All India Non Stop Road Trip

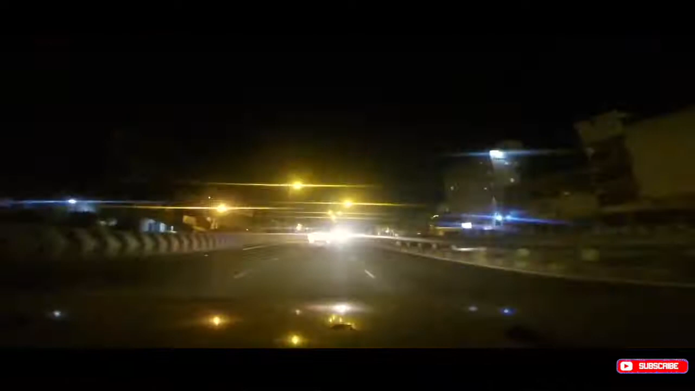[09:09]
അങ്ങനെ നമ്മളിപ്പോൾ ബാംഗ്ലൂർ എത്തിയിരിക്കുകയാണ്. ഇപ്പോൾ നൈറ്റ് 11 വൈകിട്ട് 11 ആയി ഇപ്പോൾ ടൈം.